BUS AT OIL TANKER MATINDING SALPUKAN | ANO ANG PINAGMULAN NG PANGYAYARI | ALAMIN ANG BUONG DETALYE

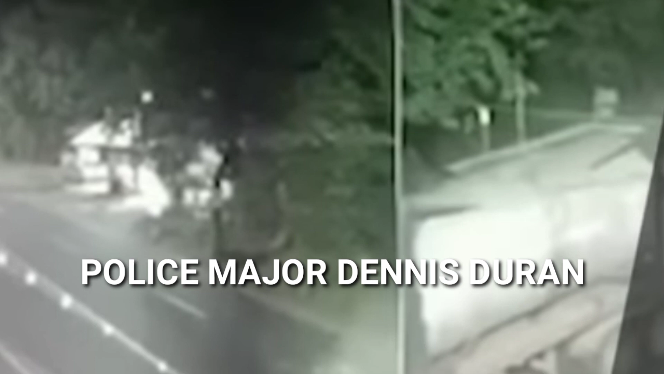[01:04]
Baka nakatulog po itong driver considering 2.30 ito ng madaling araw at galing pa siya ng Bulacan. It was noted by our investigator na hindi maulan at hindi madulas ang kalsada, but the same medyo madilim.